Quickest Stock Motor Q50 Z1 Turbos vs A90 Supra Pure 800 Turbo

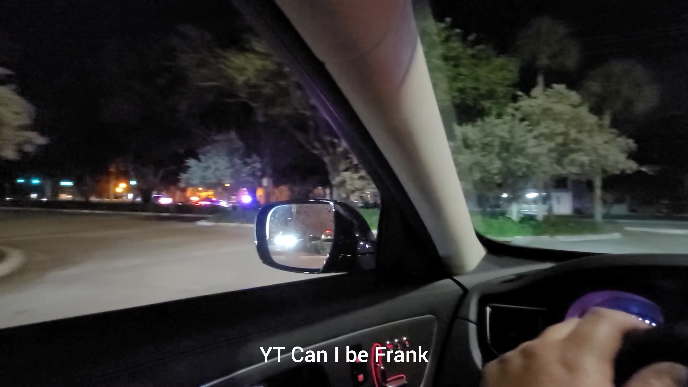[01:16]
Why are they pulling? I guess they pulled over the truck because they can catch them.